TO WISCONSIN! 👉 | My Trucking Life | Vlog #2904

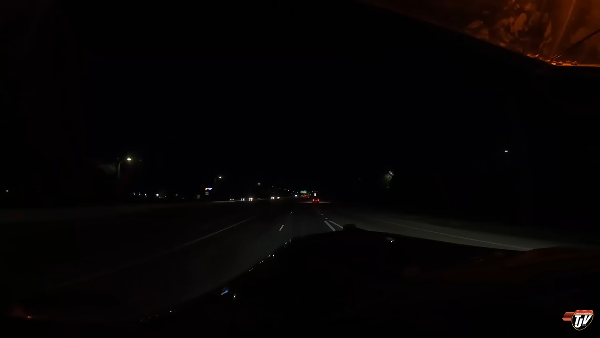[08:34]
I'm rolling through the night here in Minneapolis, St. Paul. In one kilometer, slight ride on I-94 East and N. Keep to the left in 460 meters. Street lights are out here, so it's particularly dark. I apologize. I'm going up to the intersection here, the 494. And 94 on the west side. In 400 meters, slight ride on I-94 East and N. Keep to the left in 460 meters.